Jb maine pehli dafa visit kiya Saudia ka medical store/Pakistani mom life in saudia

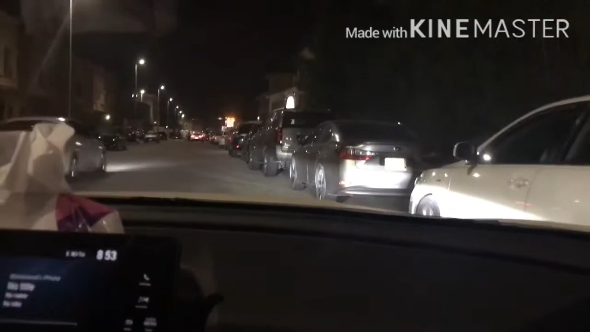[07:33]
ابھی ہانیا کی کچھ ملک وغیرہ اس کے لئے لینا تھا اور کچھ میڈیسن تو ہم نے کہ چلو لے چلتے ہیں ہانیا کو بھی ساتھ ویسے کرونا کی وجہ سے ہم اتنا زیادہ آؤٹنگ نہیں کرتے باہر پر یوں نا
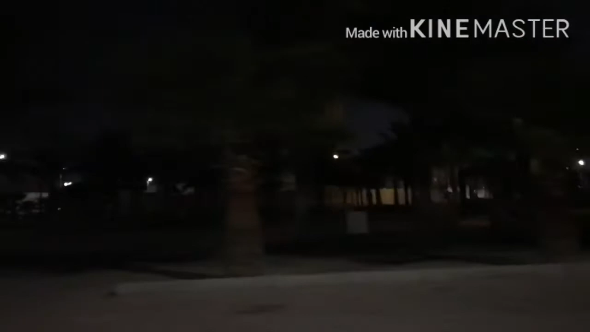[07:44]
کبھی کبھی گھر پیٹ کے بھی آپ تھوڑ سے فیڈ اپ ہو جاتے ہو تو بہر ایسے آؤٹنگ کے لئے کار میں انجوائی کر لیتے ہیں
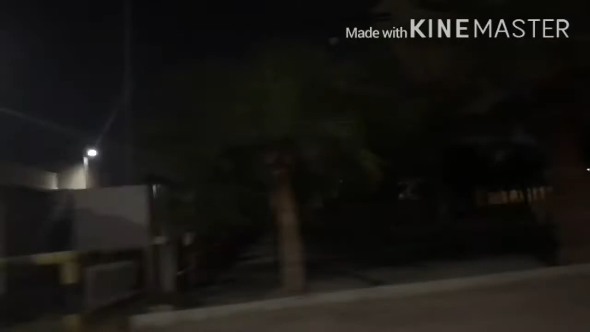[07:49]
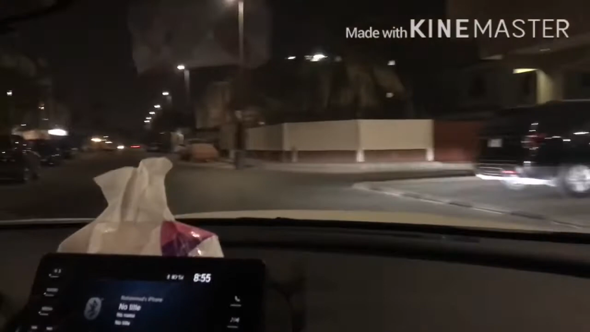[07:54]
تو یہ ہم ابھی جا رہے تھے راستے میں تھے رات ہو چکی تھی اور اس ٹائم کا جب یوں ہوتا ہے مجھے کافی اچھا لگتا ہے جب لائٹس ہوں اور دم دم سی جو لائٹس ہوتی نا ییلو لائٹس ہی بڑی اٹریکٹ کرتی ہیں
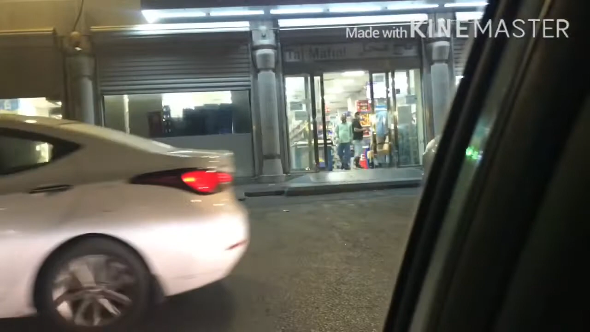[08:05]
یہ چھوٹی سی ایک مارکٹ سی تھی
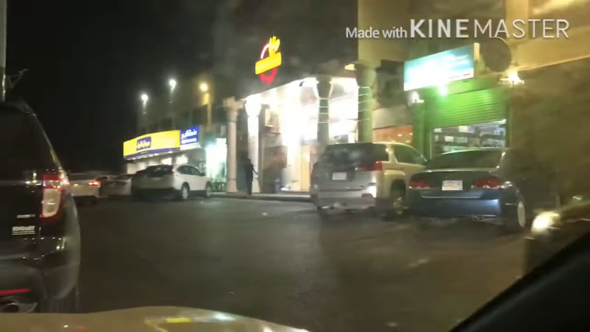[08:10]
ہمارے گھر کے پاس ہی ہے اور وہیں پہ ہی آئی ہے فارمیسی بھی ابھی میں آپ کو دکھاتی ہوں یہ یہاں کا ویو تھا یہاں سے ایک ریسٹرن بھی ہے ساہت یہاں پہ